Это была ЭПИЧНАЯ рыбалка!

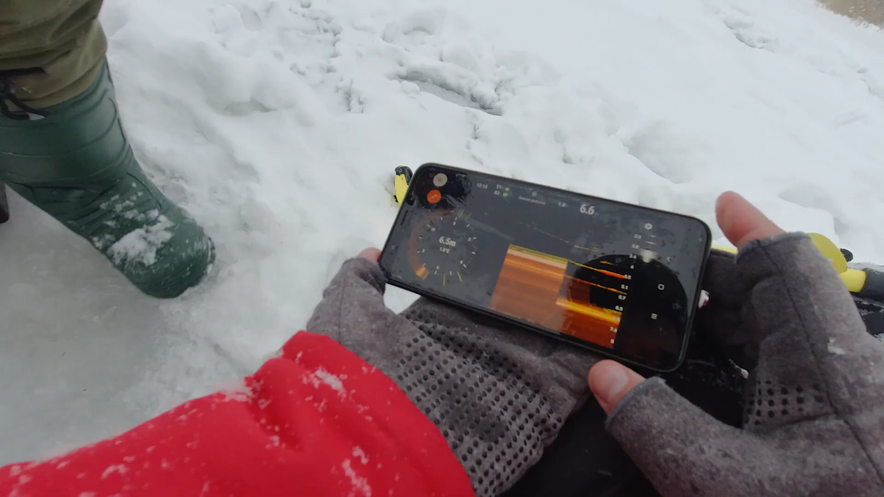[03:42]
Рыба просто пластная. Я тебе говорю. Мелкая. Ну и тут и на дне, и на 6,3 есть.
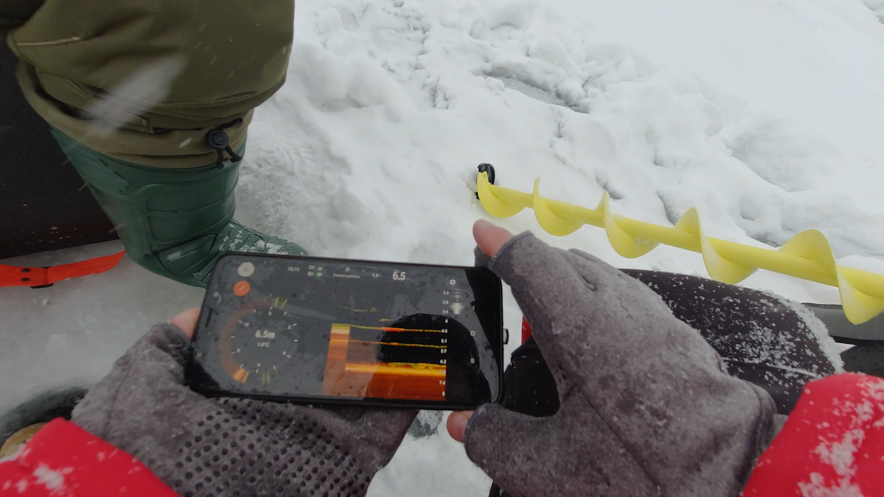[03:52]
4,5, 5,7, 6,3. Я тебе говорю, тут прямо сидели где-то недалеко. Смысл далеко идти, когда тут и рыба есть.
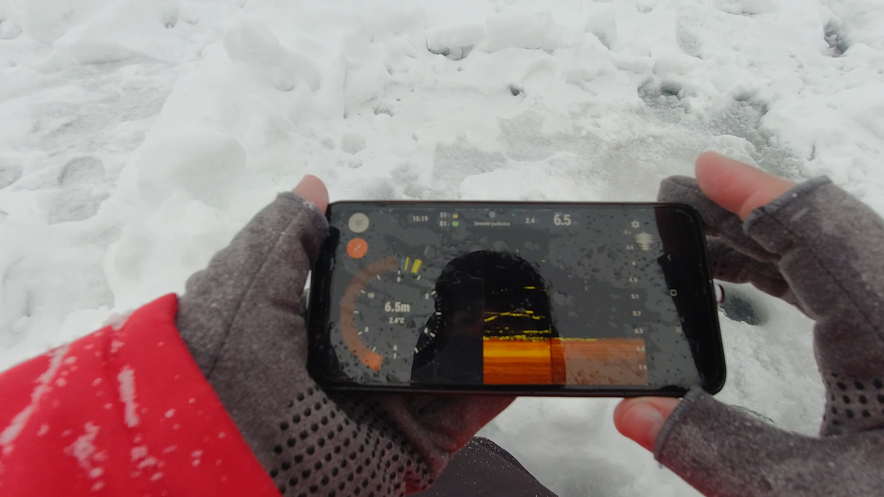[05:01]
On screen: depth 6.5 m
Вот в моей лунке нет ни черта. Да наверное и в моей уже нет ни черта.
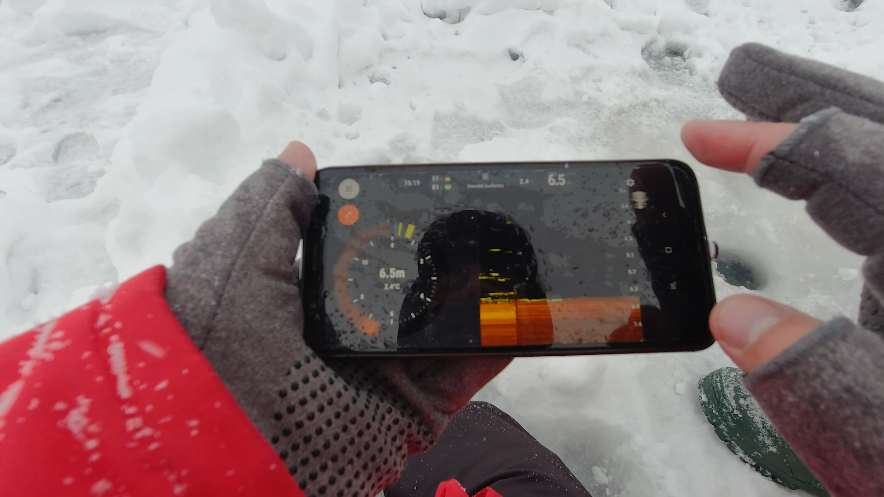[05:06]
On screen: depth 6.5 m
Она вся к тебе убежала. Ага, ну закинь.
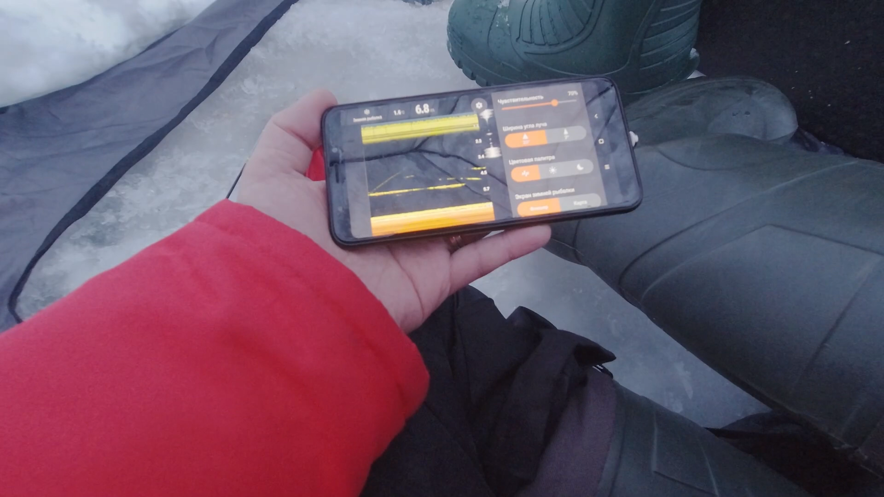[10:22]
Четыре с половиной, пять где-то. Вот там шарохается.
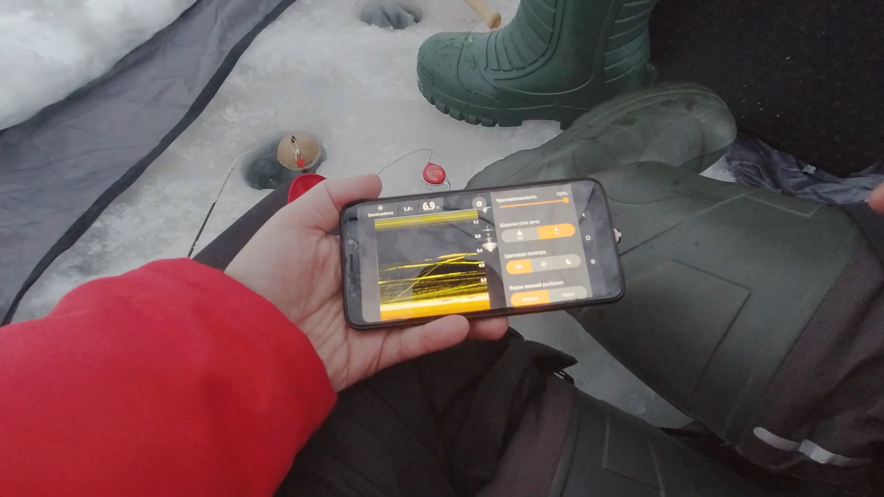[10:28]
Ну, три, четыре, четыре и пять, блин.
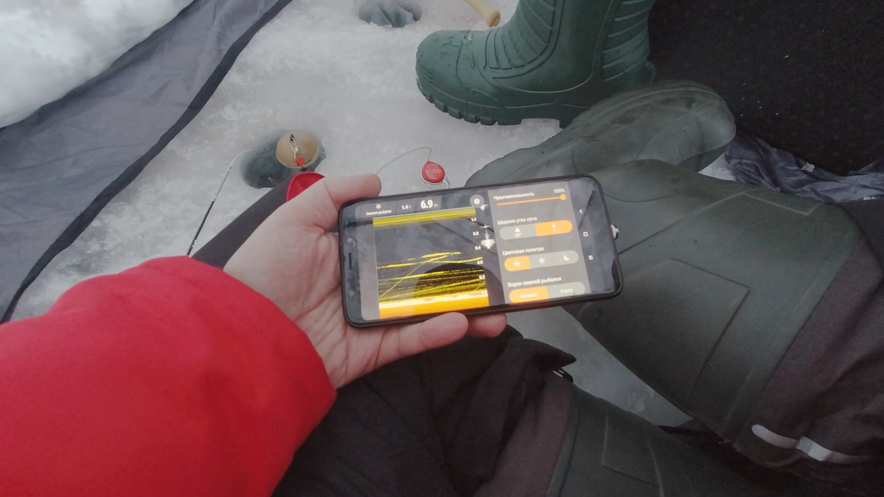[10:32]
Прям вот такие розчерки хорошие. В полгоды. Хотя вот сейчас и со дна поднялось что-то.